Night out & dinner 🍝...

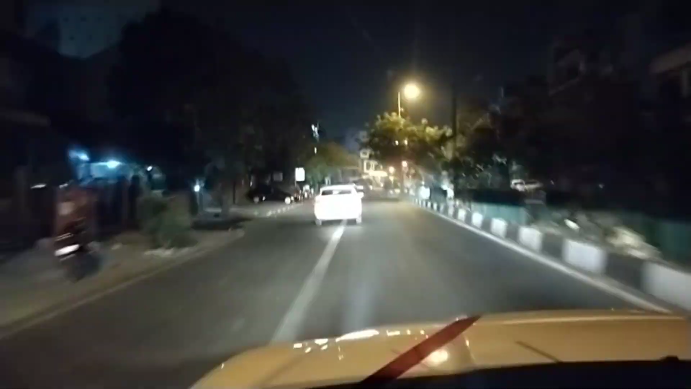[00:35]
हम जो हैं पहुंचने वाले हैं और हम पहुंची रहे हैं और यह रोड है यह रोड है अपने आईटी होगा और हमेशना की तरह बहुत ही अच्छा रहता है साफ
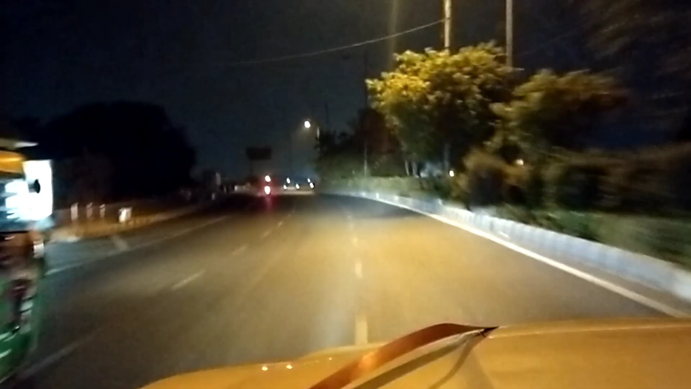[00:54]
सुच्रा भी है ट्राफिक नहीं है और रात का टाइम में तो बहुत मज़ा आ रहा है क्या रोड है यार मतलब आप आउसम हम आउसम तो आप लोग देखते रहे हो हम जा रहे हैं अभी आईटी ओ की तरह बाकि
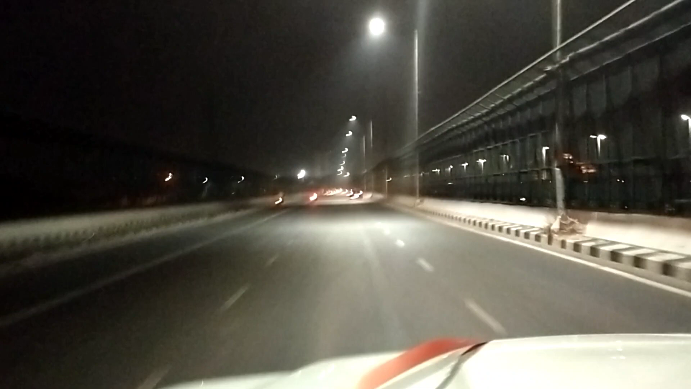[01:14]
जो भी अप तो अमेशना की तरह कुछ नहीं बोलता है जब भी बोलता है अलगी बोलता है तो यह हमारा सेंट्रल सेक्टेरियट का
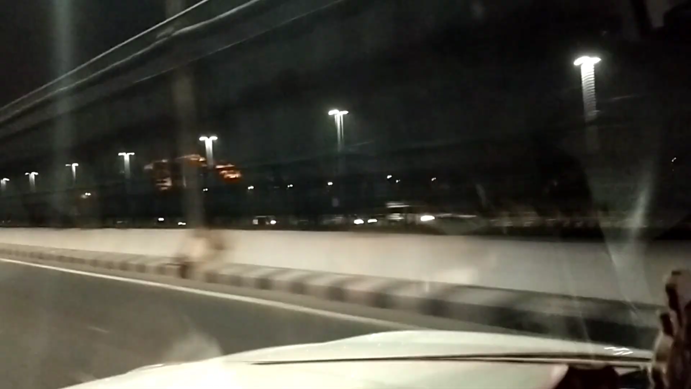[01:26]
एरिया और यह जहा साब ड्राइब करते होगे क्या बात